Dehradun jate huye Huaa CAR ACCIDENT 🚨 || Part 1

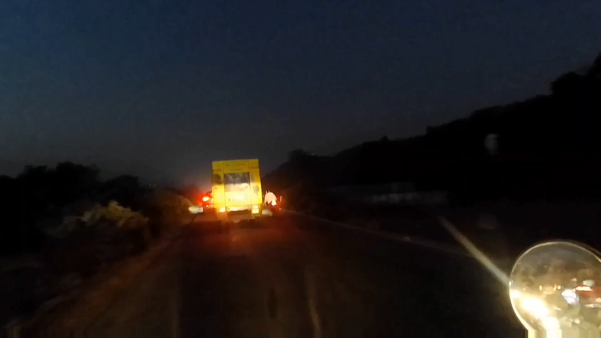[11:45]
अरे ये गाड़ी गिर गई एक और।
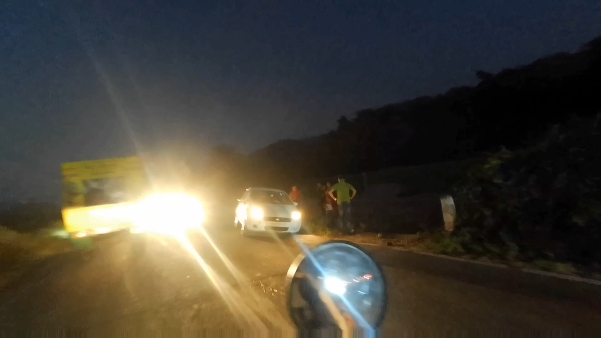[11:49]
अरे
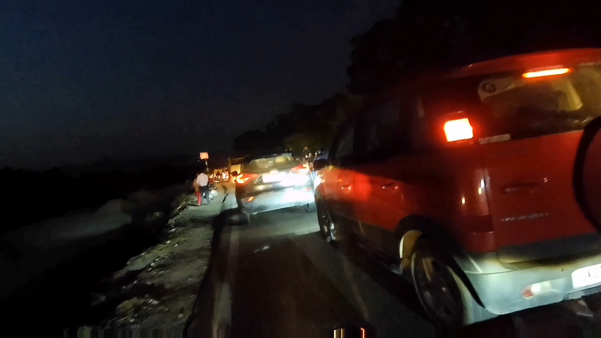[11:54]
अबे यार ये तो दिक्कत है, ये देख बंद हो, जहां मैं रेस छोड़ रहा हूँ बंद हो जा रही है।
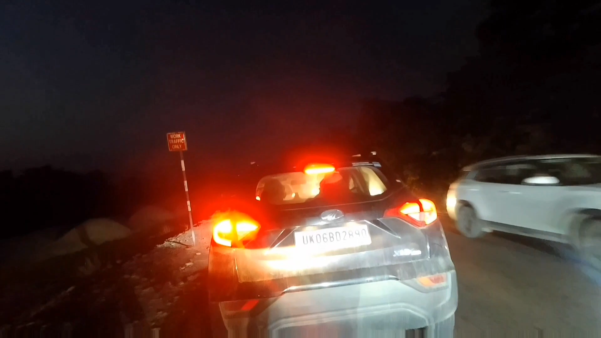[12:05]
ना ना चला लूंगा मैं, आज ये क्या जाम लग गया हरिद्वार में।
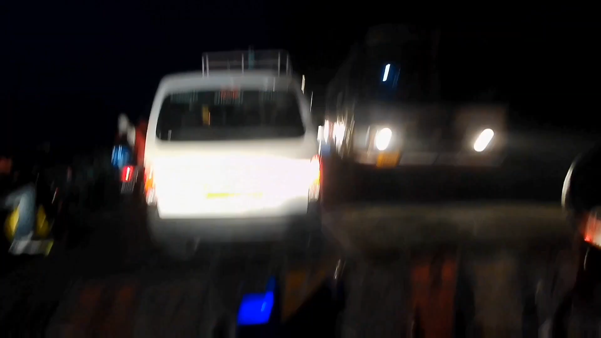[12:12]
अभी कितने तेल में पहुंच जाएंगे हम?
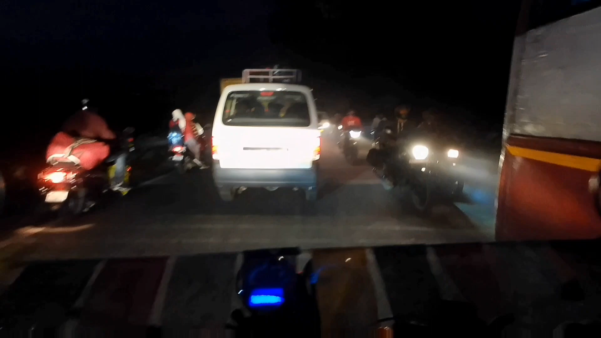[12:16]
तीन तीन डंडे दिखा रहा है अभी ये।
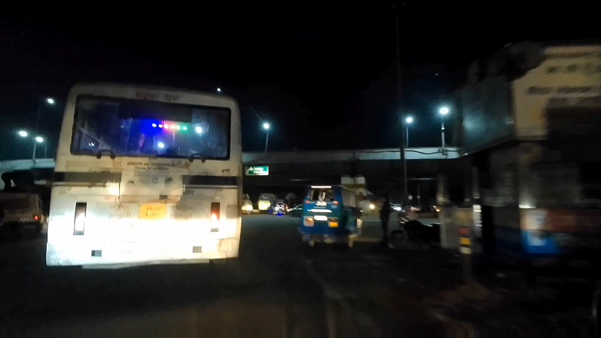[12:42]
फाइनली इतना धक्का मुक्की कर कुरके हम हरिद्वार के अंदर एंटर हो चुके हैं।
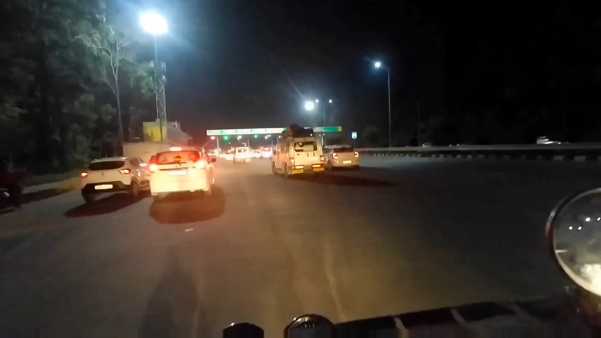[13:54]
ओके देहरादून बस पहुंच गए हैं, ये टोल है यहाँ का। और भाई साहब कितनी भीड़ हो रही है
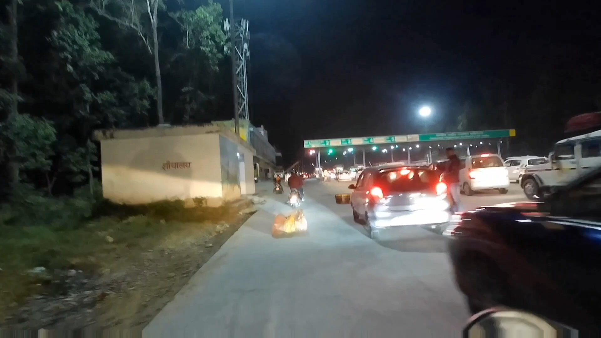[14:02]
भाई, बाइक में आए बच गए, गाड़ी में होते तो यही खड़े रहते हम लोग।
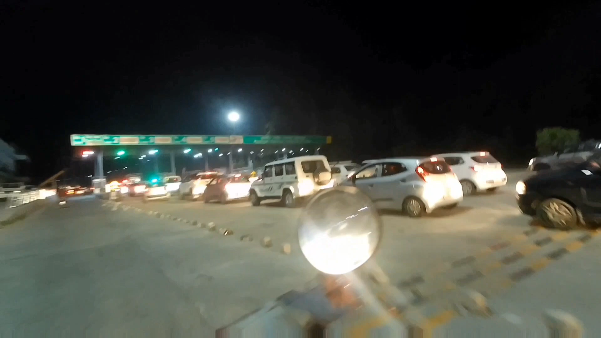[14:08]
वैसे गाड़ी से जल्दी आते लेकिन क्या आता कब से खड़े हैं, ये देख रहे कितनी लंबी लाइन लगी है। तो हम पहुंचने वाले होते कार से,
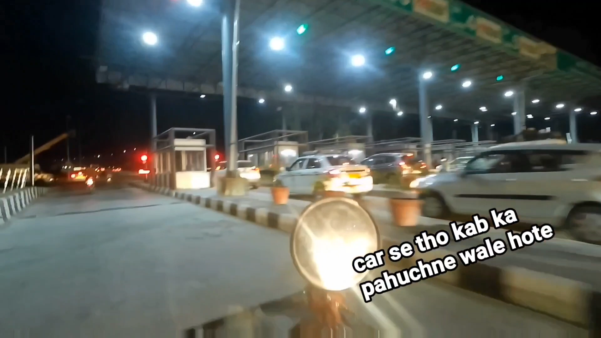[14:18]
क्योंकि बहुत देर हमको उस बाइक का इंतजार करते हुए तो लगा कि कब ठीक होगी। हाँ कार में तो हम निकल गए होते ना सुबह टाइम।
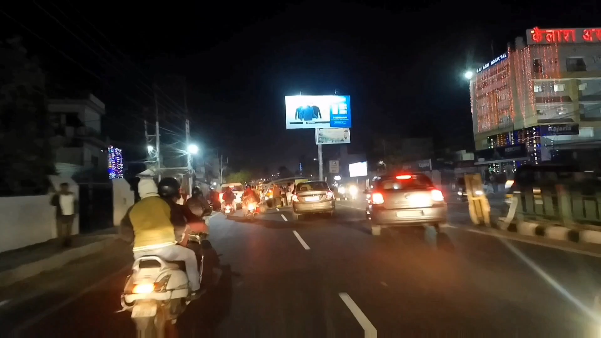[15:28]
अरे अरे अरे अरे ऑटो वाले कहाँ डाल रहा है?
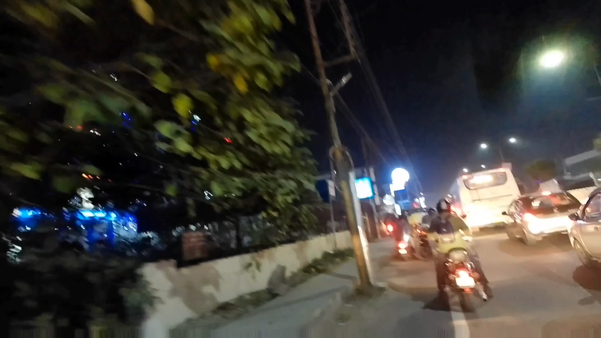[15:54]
देख हम बुलेट होकर यहाँ नहीं चला पा रहे और एक स्प्लेंडर लेके कहाँ कहाँ निकल जा रहा।
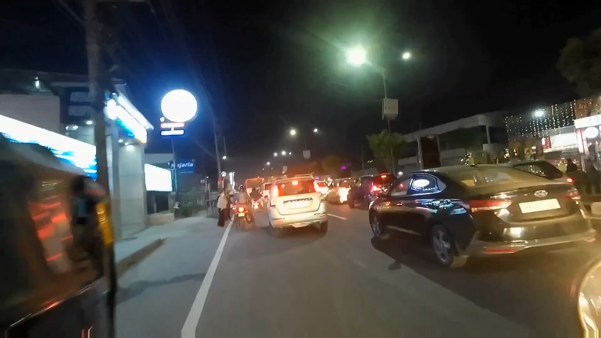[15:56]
लेडीज क्रॉस कर रही है बेटा, ध्यान देना है, गलती हमारी है।